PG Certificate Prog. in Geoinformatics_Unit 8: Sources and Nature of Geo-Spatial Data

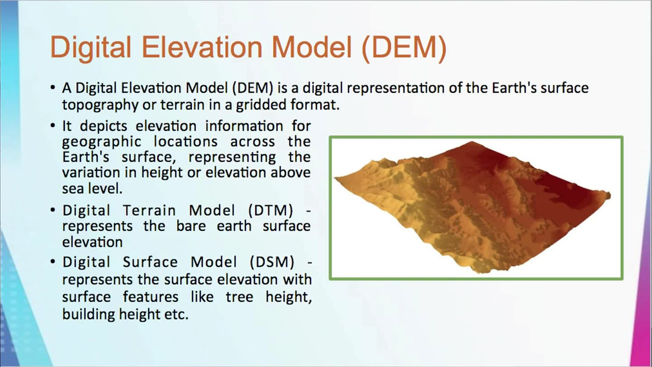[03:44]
that means if there is a, that means if there is a building, building height will be considered. There is a tree, tree height will be considered.